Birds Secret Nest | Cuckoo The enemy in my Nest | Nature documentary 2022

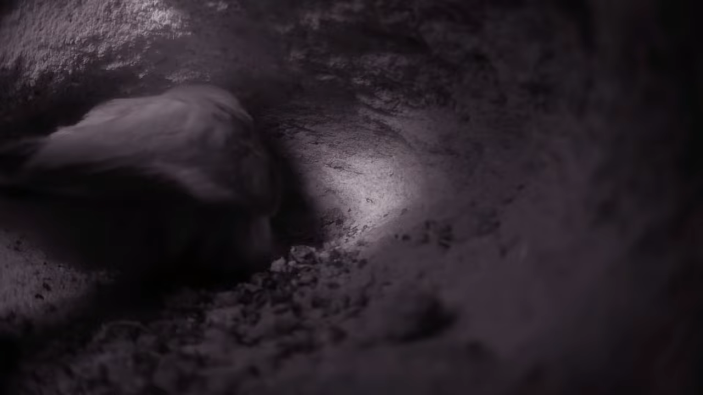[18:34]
They can only make them out in the dark.
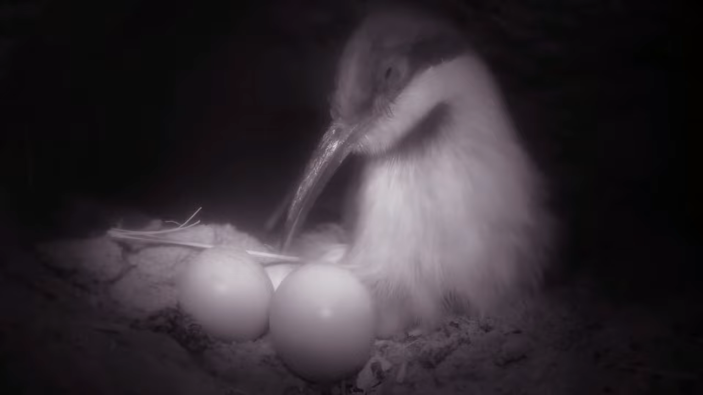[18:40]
An infrared camera is necessary to shed some light on this deep basement flat. At the very least, it seems to be a secure place.
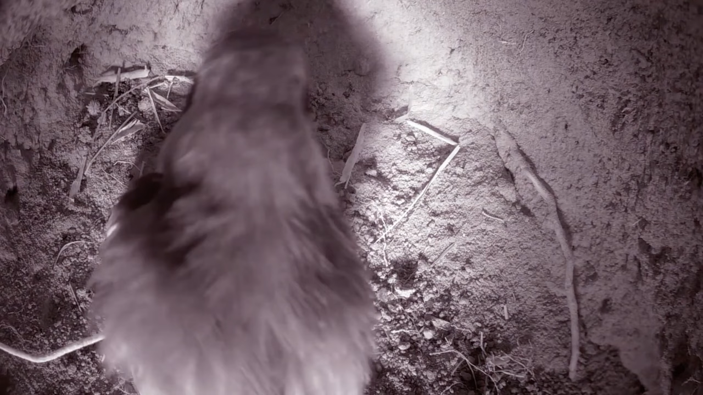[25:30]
It's a normal breeding routine. Warm the eggs, turn the eggs, it's a question of patience. But finally, the time has come.
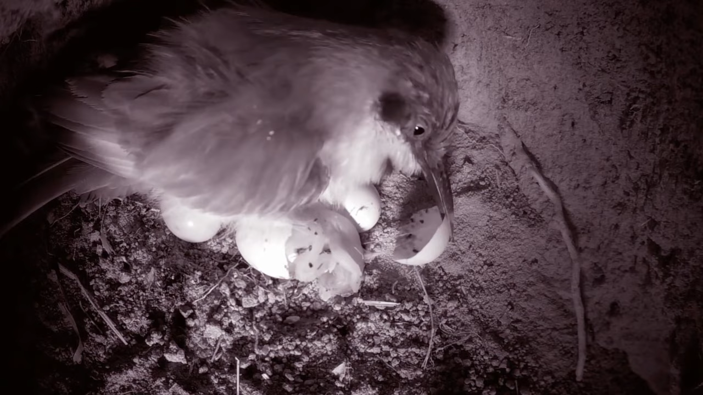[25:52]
The first chick fights to free itself from the shell. Again, it's a few days ahead of schedule.
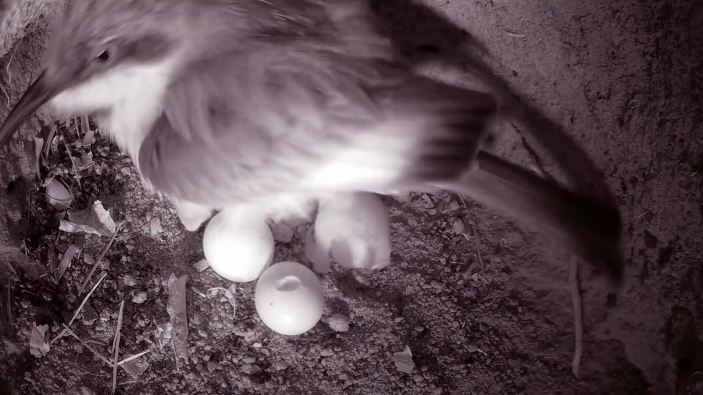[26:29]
Weak, blind, and no hooked beak.
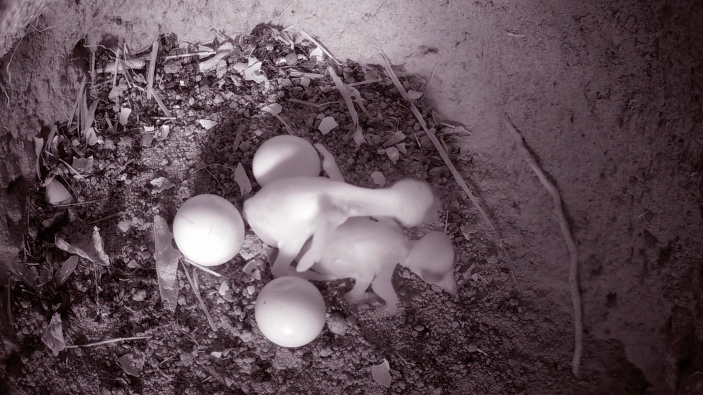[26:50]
A fatal error. The honey guide chick attacks indiscriminately,
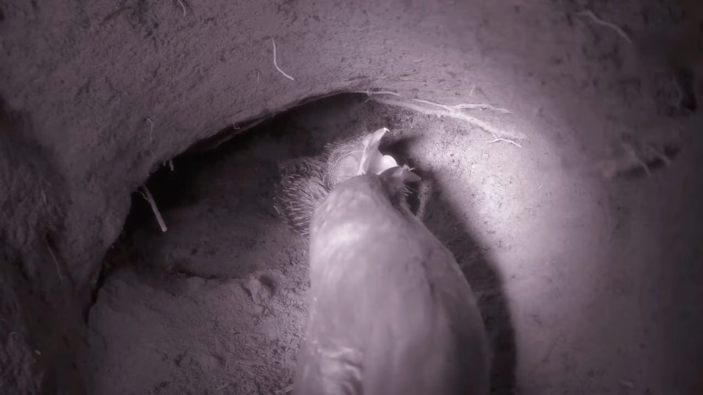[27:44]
The cuckoo achieves with its egg throwing what the honey guide achieves with its hooked beak. But 2 weeks later, the honey guide's beak is gone, along with its aggression.
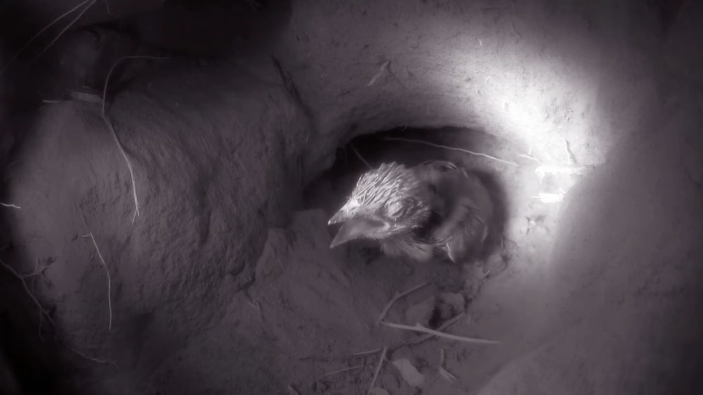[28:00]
When it leaves the dark cave, it also sheds its dark side and turns into the lovable honey guide.
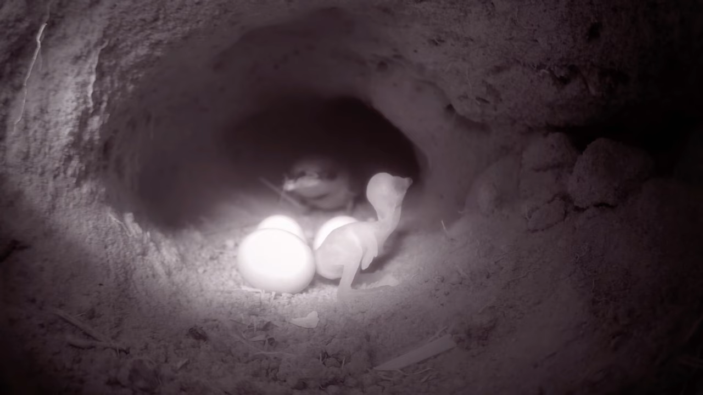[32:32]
The rest of the eggs seem empty or dead.
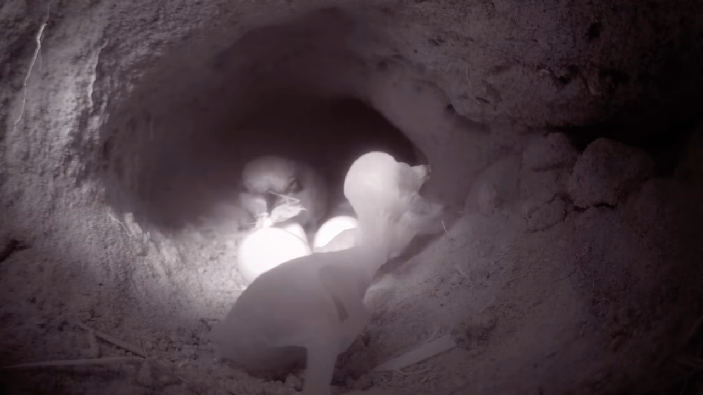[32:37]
Something not uncommon.
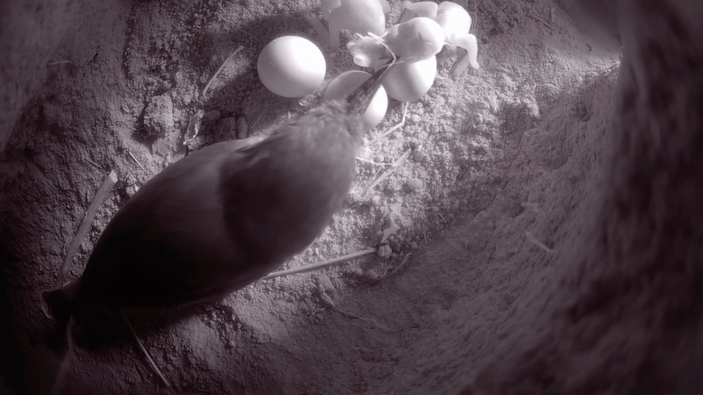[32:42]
The young birds are still struggling with the delivery of food in the dark. They bite at the beak hungrily, and then the food gets stuck. But the parents are patient. They want their baby bee-eaters to have it as good as possible.
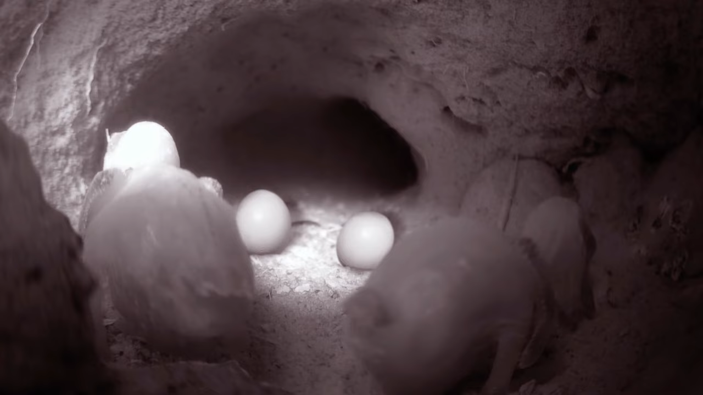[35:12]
All in all, the young birds seem to have turned a corner.
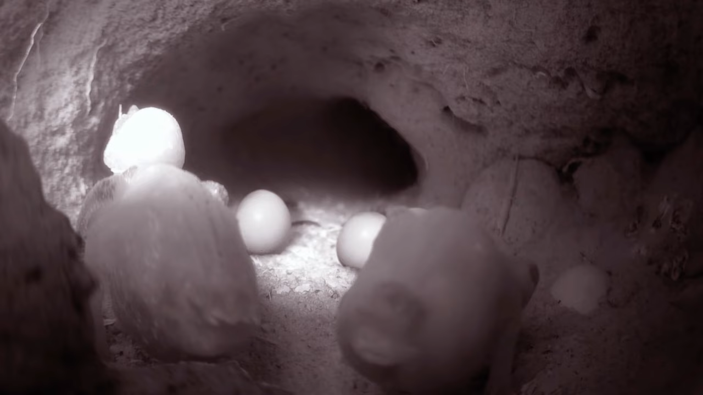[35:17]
If it weren't for this one egg, which is apparently neither empty nor dead.
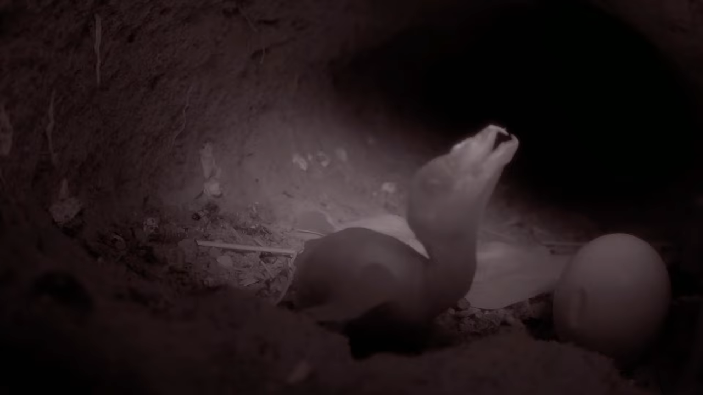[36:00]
As soon as it's born, it starts. It tears into its step siblings. It's an instinctive act.
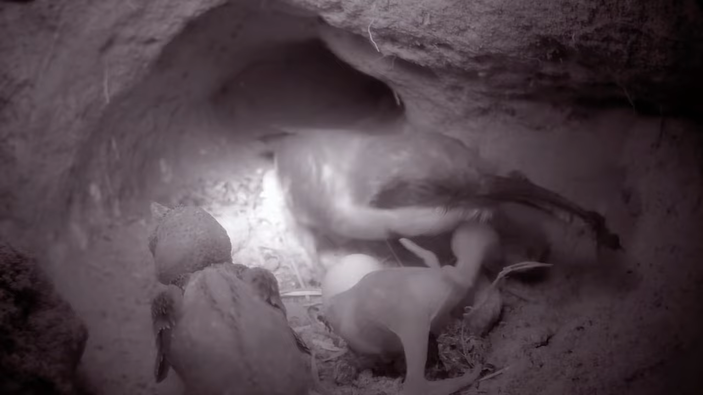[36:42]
And even when it's calling out, it's so clumsy that the other ones get all the morsels. The little honey guide is falling further and further behind.
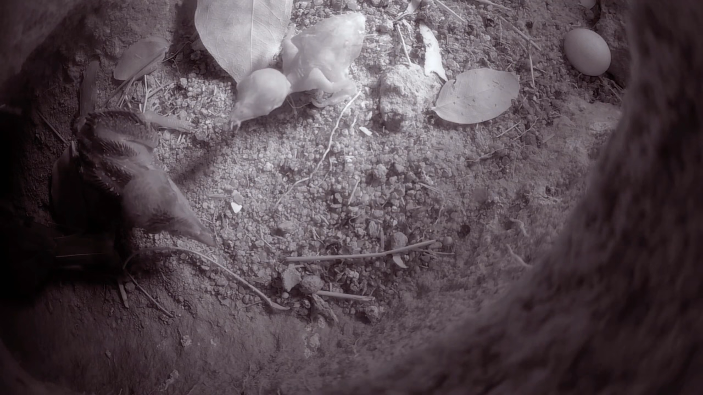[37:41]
On the contrary, the chick initially attacked seems to come to its senses and turns the tables. The little honey guide doesn't stand a chance. The revenge of the little bee eaters is no less brutal than that inflicted upon them.